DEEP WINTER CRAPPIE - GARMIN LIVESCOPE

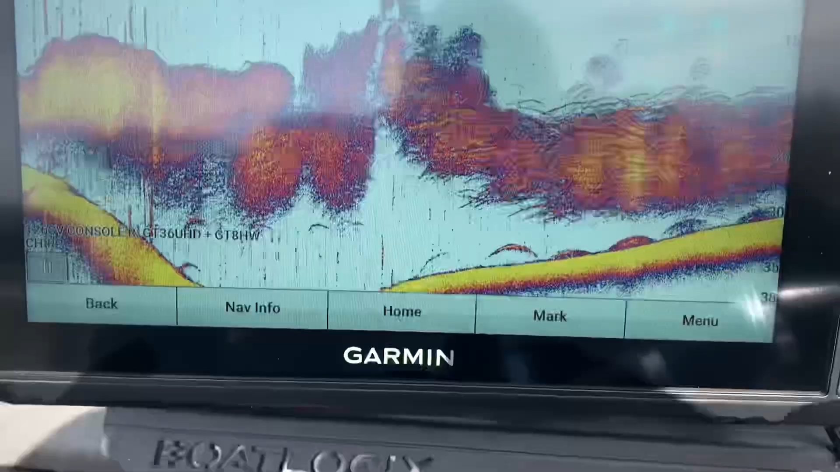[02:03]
All right, guys, I just wanted to show you what this looks like. I just went under a bridge that's around 30 foot of water.
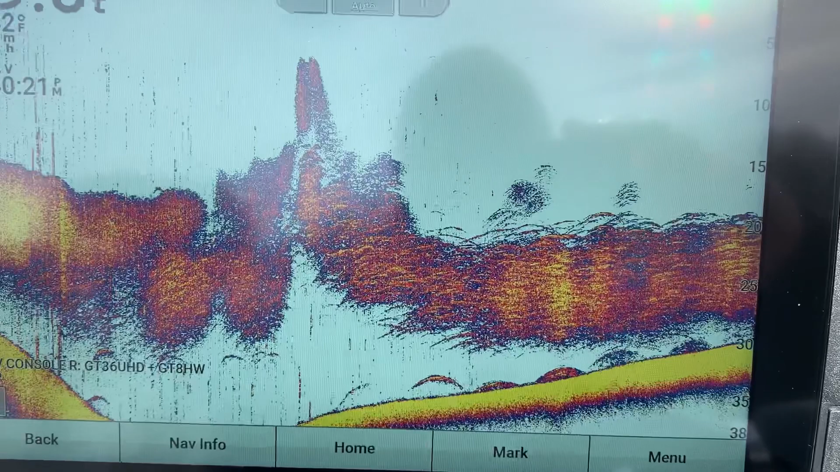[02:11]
And if you can see all of that bait and those fish. See those fish? Now, I don't know what kind those are.
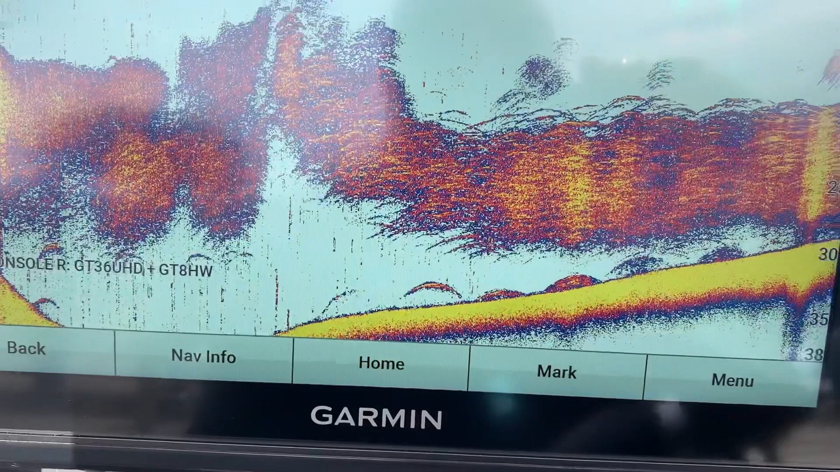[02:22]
You know, they're a bit larger fish. I'm not for sure. Probably catfish.
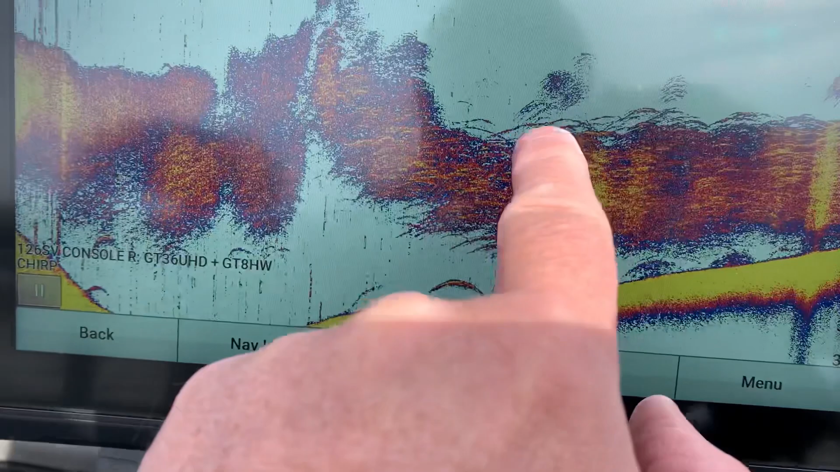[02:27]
But you can see fish up in here. If you go over here to the side scan,
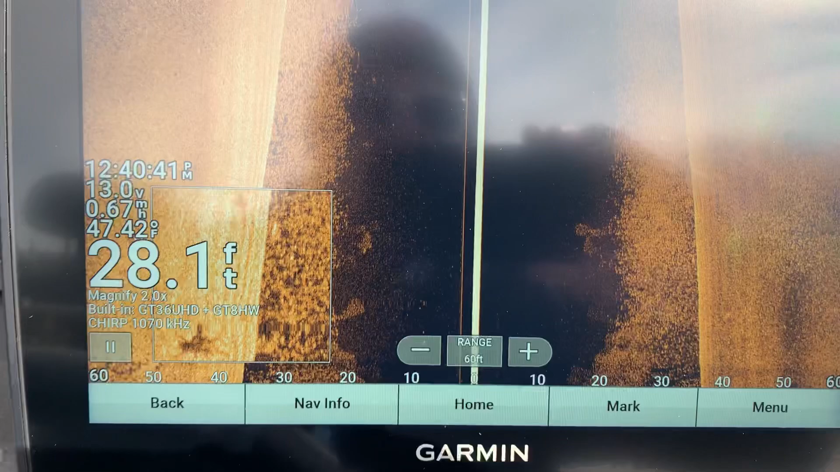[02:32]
On screen: depth 28.1 ft, water 47.42°F
you can see them here, bait and fish. There's one. There's one.
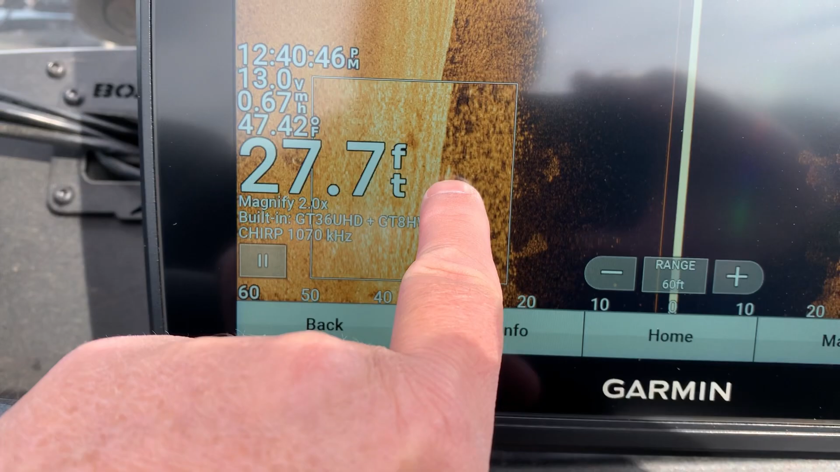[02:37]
On screen: depth 27.7 ft
You can kind of see them that we just went through.
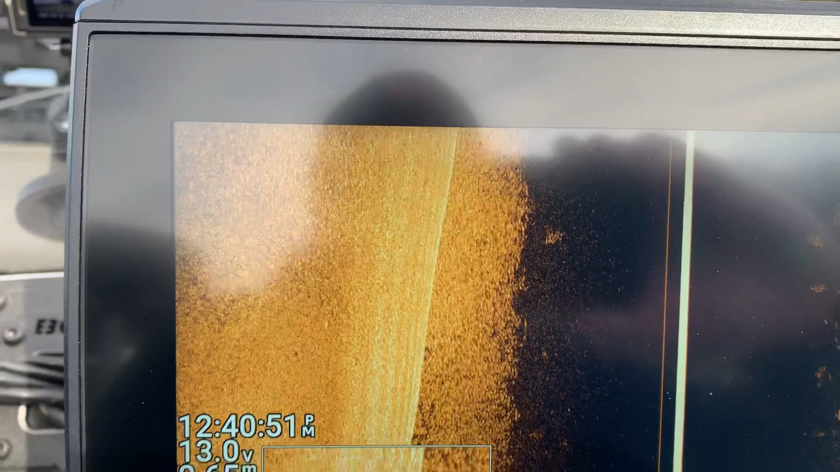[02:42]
We're stopped here. We're going to go over here and see if we can catch some of those fish.
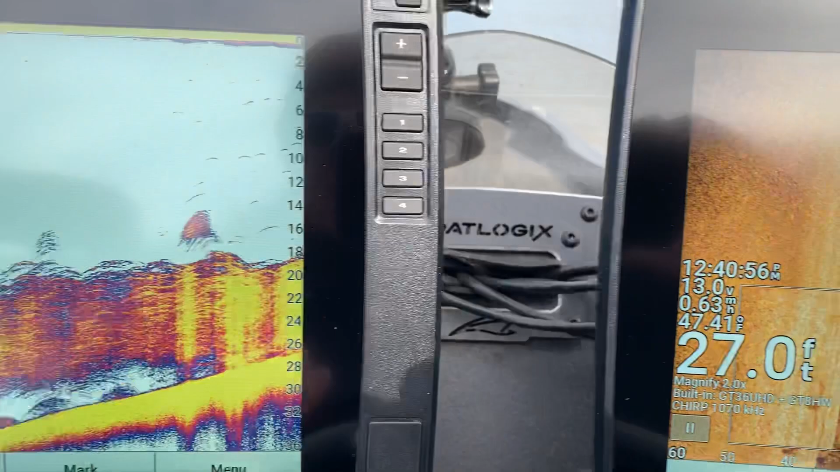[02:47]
On screen: depth 27.0 ft
Let me also show you what it looks like on the
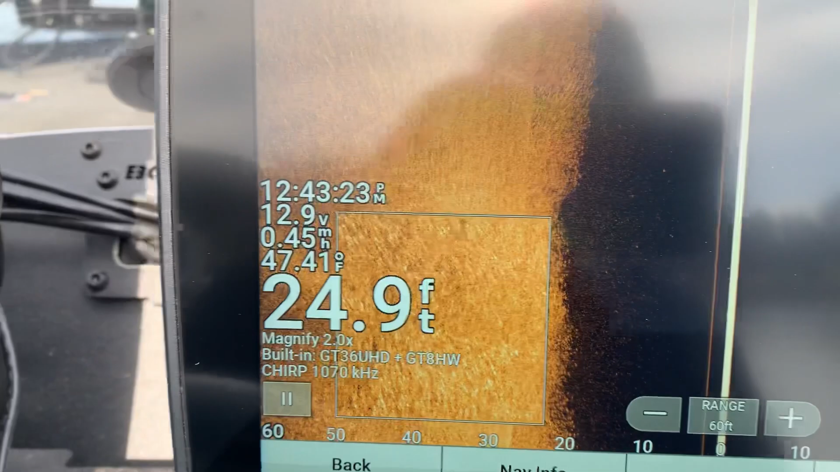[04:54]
On screen: depth 24.9 ft, water 47.41°F, speed 0.45 mph
So we're gonna go see if we can catch some of those. There he is.
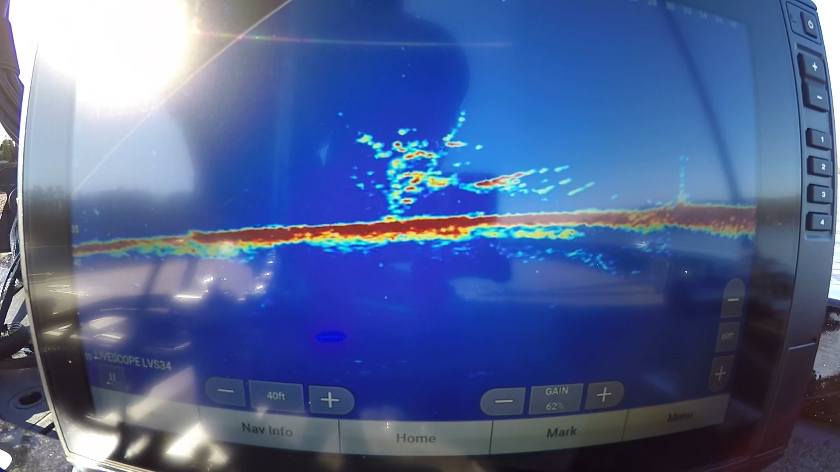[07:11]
I see a bunch of them in that tree. So what we're gonna do, we're gonna go right back down in that tree. Now what I can do, I can move that live scanner around to follow my jig. See if we can get them to come up out of that tree.